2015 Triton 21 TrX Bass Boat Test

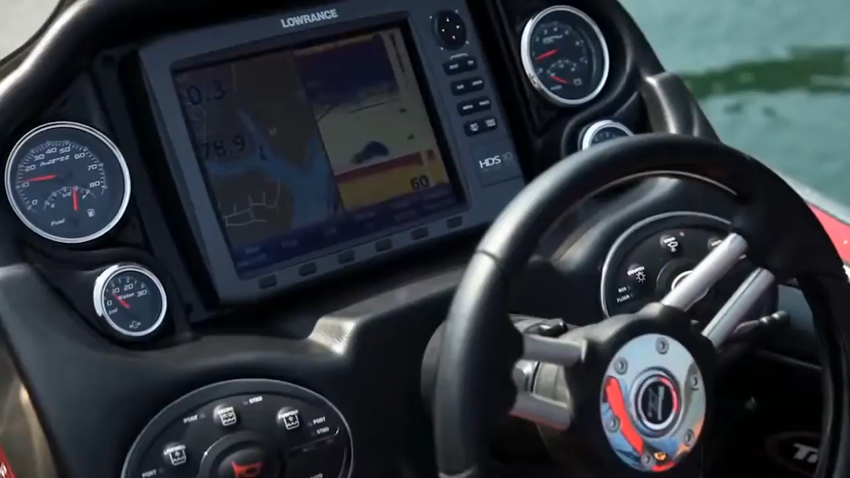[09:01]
This one's equipped with the optional HDS-10. Standard is the HDS-7. Some of the things that I find really nice on this boat, you have a digital switching panel for all the equipment on your boat.